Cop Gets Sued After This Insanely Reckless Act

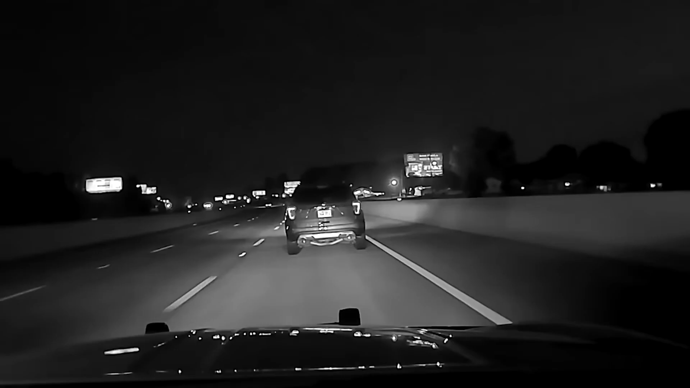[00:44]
Harper immediately slowed her vehicle, turned on her hazard lights, and steered her vehicle towards the shoulder. However, she did not stop because she did not feel safe doing so on the narrow shoulder.
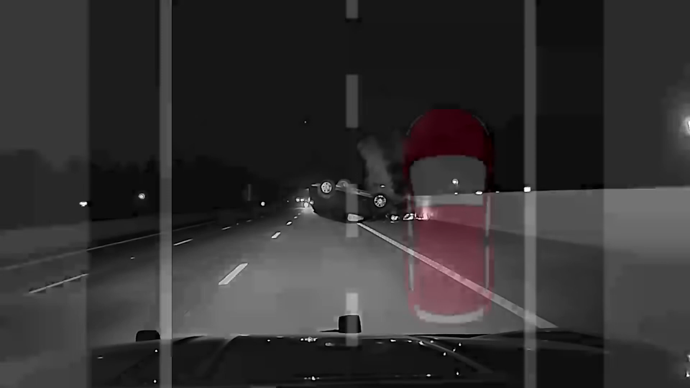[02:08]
In order to complete a pit maneuver, an officer first pulls alongside the target vehicle and meets its speed.